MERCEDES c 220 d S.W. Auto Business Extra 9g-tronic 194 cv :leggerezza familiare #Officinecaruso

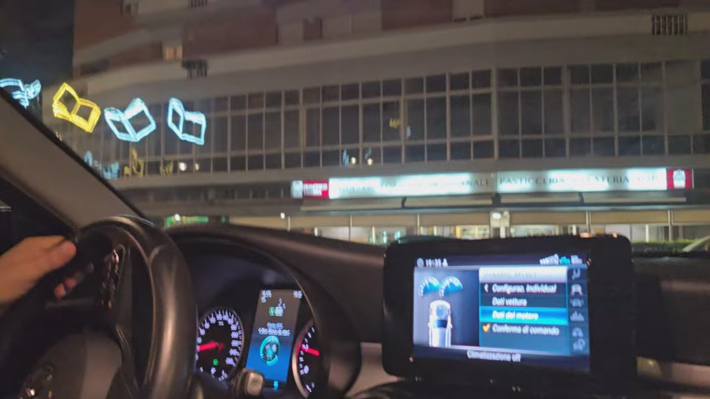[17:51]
cittadina molto viva questa è la pasticceria taverna
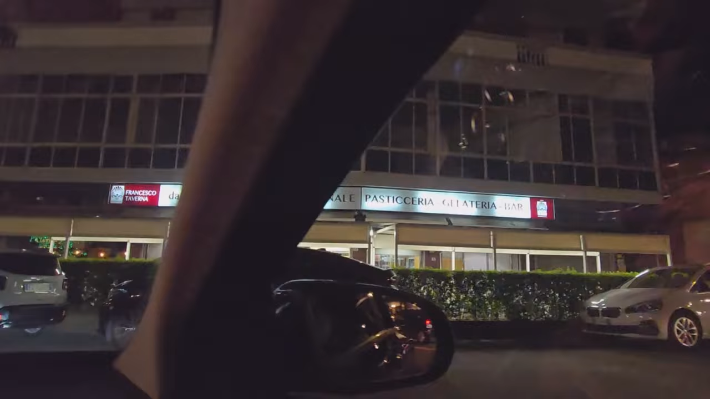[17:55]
la più antica gelateria credo di taurianova
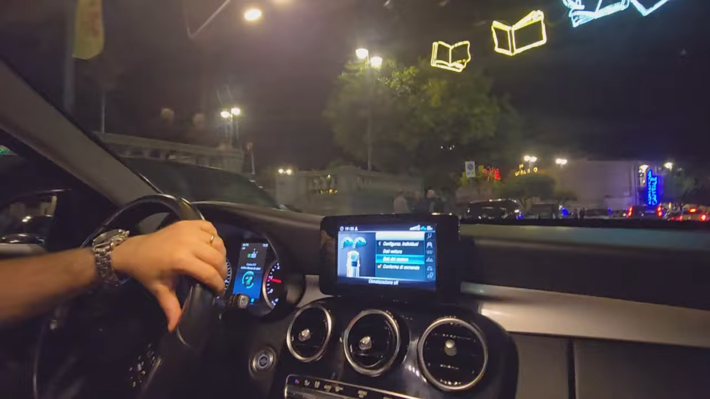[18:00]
e qui un bel po di gente in giro
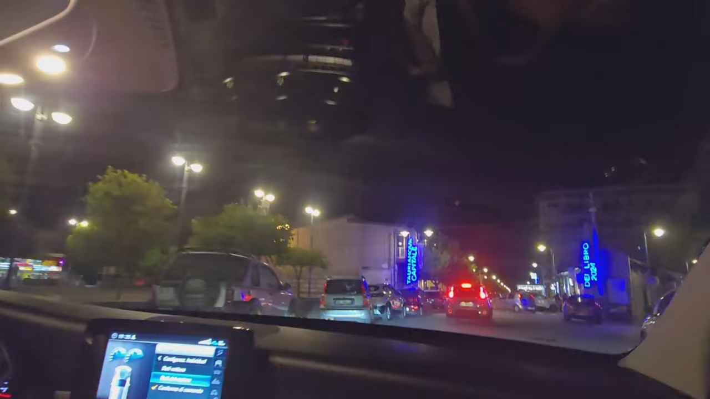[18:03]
taurianova capitale del libro 2024 approfittiamo per
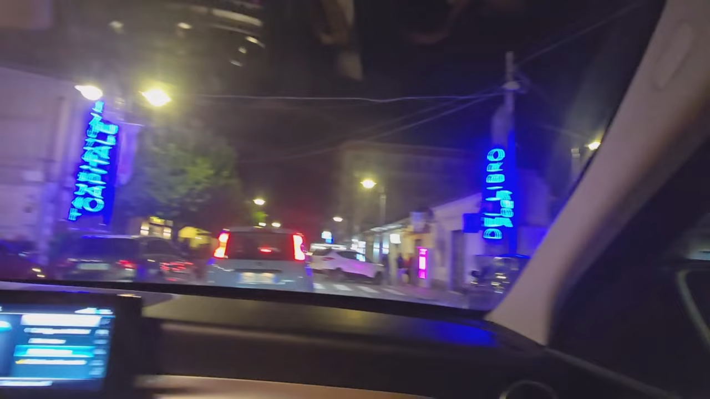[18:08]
dirvi come va nel traffico questa macchina che non è piccolissima
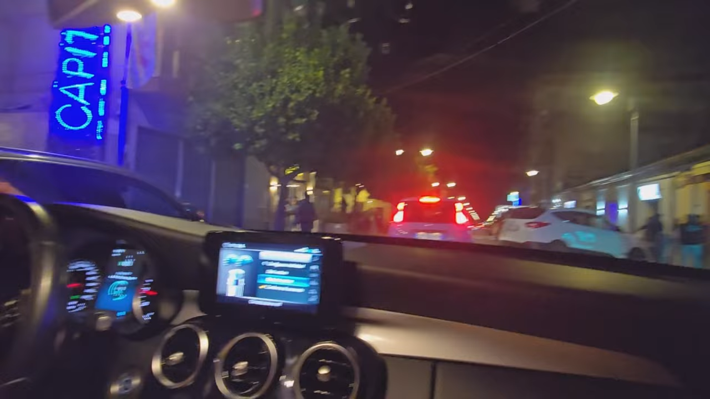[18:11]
egregiamente ma dovete stare attenti a utilizzare la modalità comfort che se vi dimenticate la modalità sport plus l'auto